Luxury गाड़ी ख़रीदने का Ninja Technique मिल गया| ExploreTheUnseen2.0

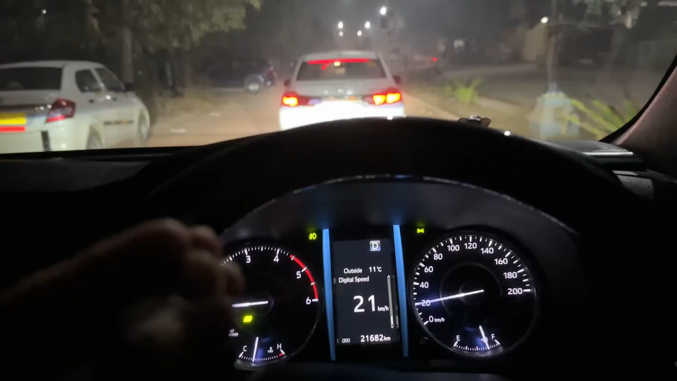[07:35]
3-4 डिग्री दिखा रहा था, और जो एक्चुअल फील था ना वो 1-2 डिग्री।
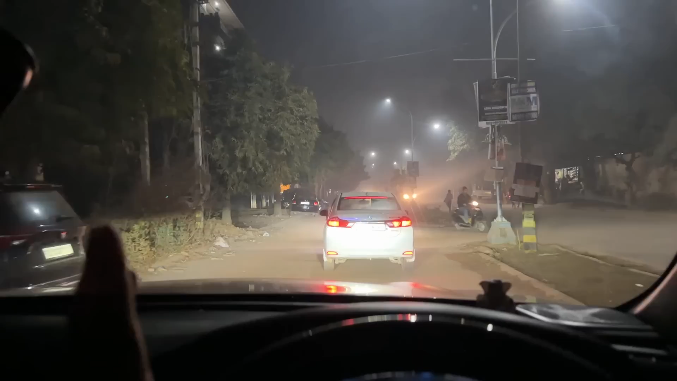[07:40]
मतलब जिस हिसाब से मनाली में ठंड पड़ रही थी ना, वैसे यहाँ लग रहा है यार गाड़ी के अंदर, देखो मैं सच्ची बता रहा हूँ, 27.5 डिग्री करके बैठा हूँ।